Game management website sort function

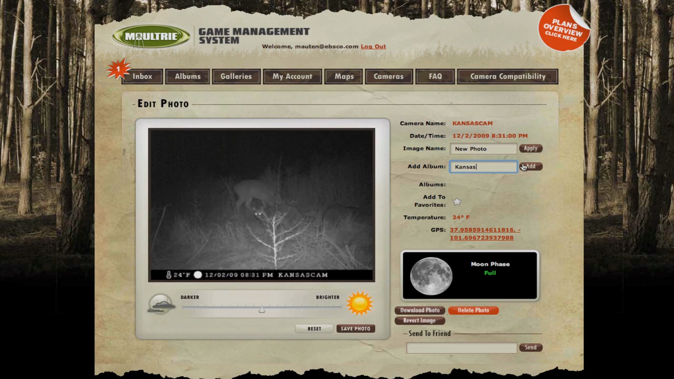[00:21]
Another handy feature of the Moultrie Game Management website is that you can create your own albums and galleries from your GameSpy camera images. Once the images are in your database, you can view, enhance, edit, and save them for future use. Just imagine the convenience of accessing your own website with the images of wildlife taken on the areas that you're managing. Images can be stored by time, date, moon phase, temperature, barometric pressure, and other customizable ID fields.
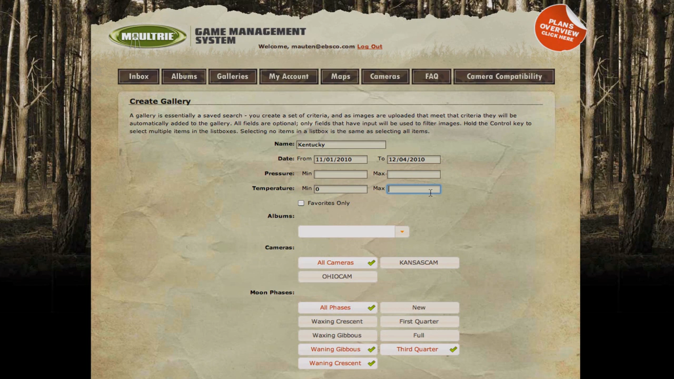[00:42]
Imagine being able to now track movements of particular bucks.
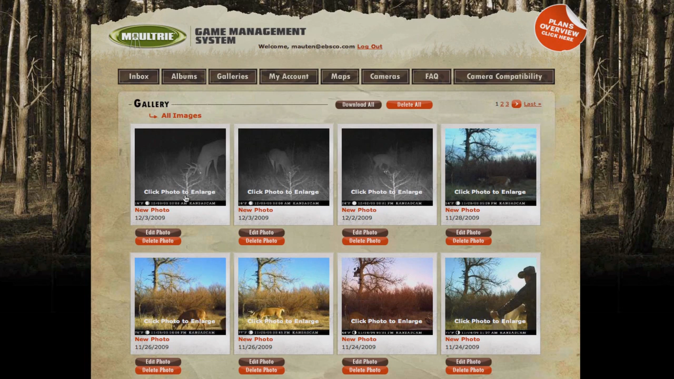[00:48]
Since photos will bear GPS coordinates, you can plot and follow game activity.
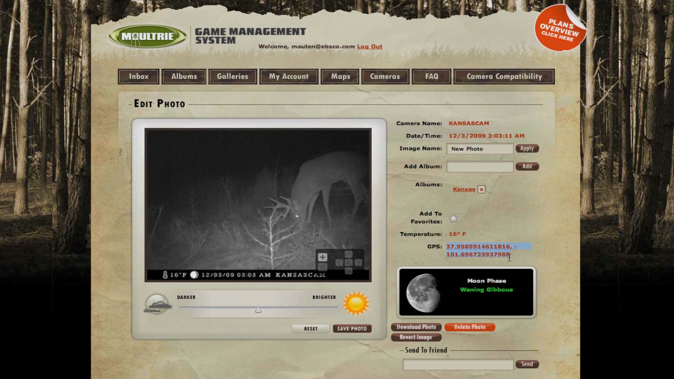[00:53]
You'll be the envy of all your friends. Another great feature is you can now control your camera from anywhere in the world with internet access.